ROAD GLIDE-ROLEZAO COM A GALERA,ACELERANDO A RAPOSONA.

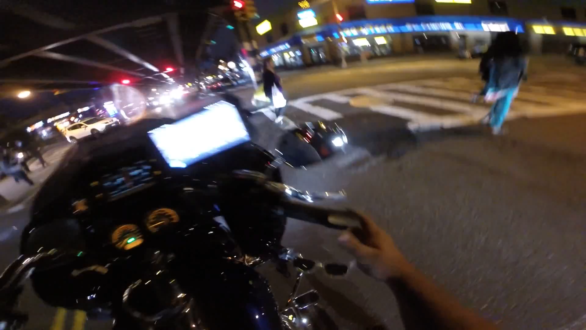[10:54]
Tamo gravando? Tamo gravando. Nós disparamos alarme no carro do outro lado da rua, galera. Pra você ver como é que o negócio ficou zica. Olha lá, do outro lado da rua, já disparou. Zica total.
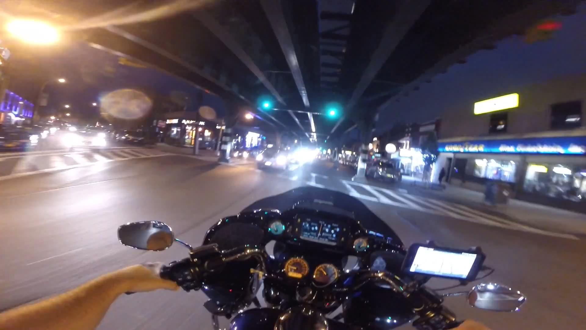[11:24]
Da principal, vamos andar na rua do lado aqui.
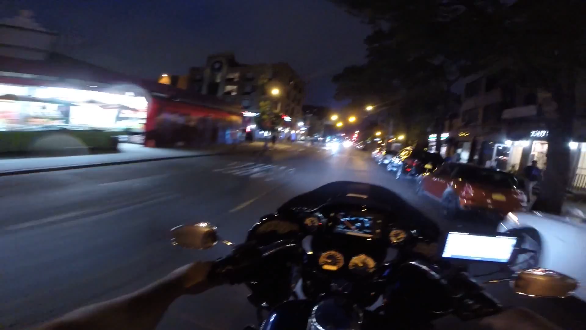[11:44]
Route recalculation. Eita, now pô. Turn left. Turn left. Vamos desligar aqui o mapa. Stop.
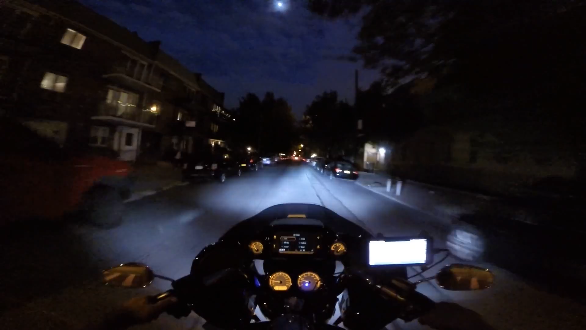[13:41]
olha o farolzinho da criança, parece um dia muito bom.